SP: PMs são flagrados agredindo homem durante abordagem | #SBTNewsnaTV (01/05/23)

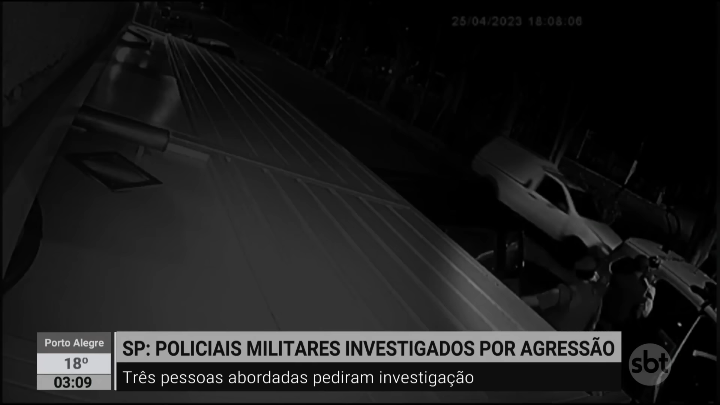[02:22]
eu levanto as mãos mostrando para ele que eu não estava resistindo, não estava querendo afrontá-lo. E ele me arrebenta as minhas costas na viatura. Um boletim de ocorrência foi registrado apenas com a versão dos policiais, como resistência, desobediência e lesão corporal.
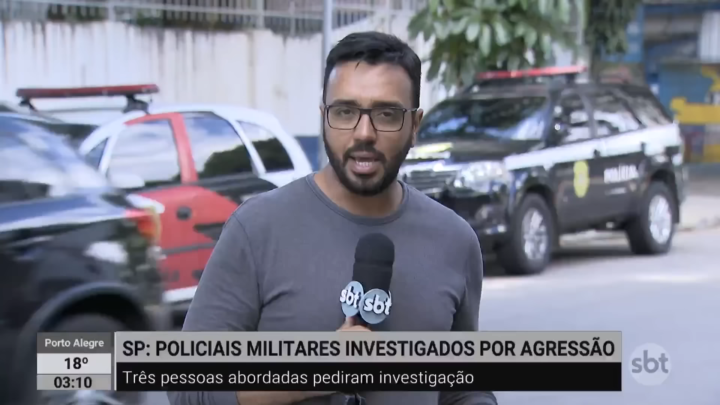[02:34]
Os três homens que afirmam ter sofrido agressão procuraram a corrigidoria da corporação e abriram uma representação como abuso de autoridade, agressão e peculato.
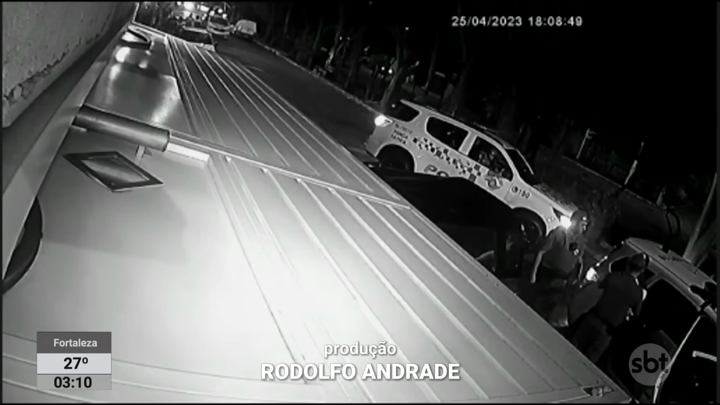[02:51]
A Secretaria de Segurança Pública orientou o delegado responsável a instaurar um inquérito.
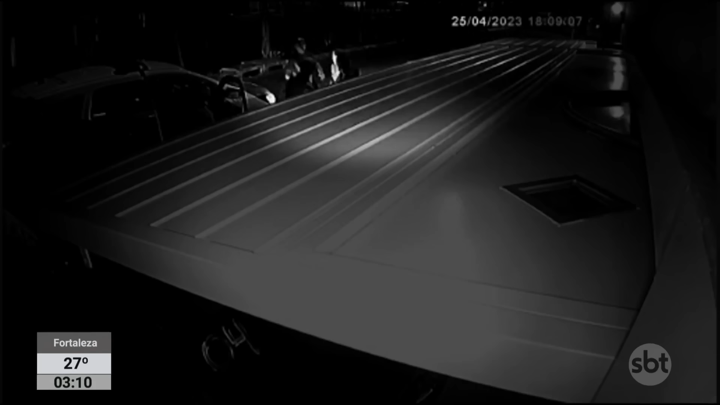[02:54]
Os envolvidos devem ser chamados durante a semana para prestarem esclarecimentos. As imagens registradas também vão ser analisadas.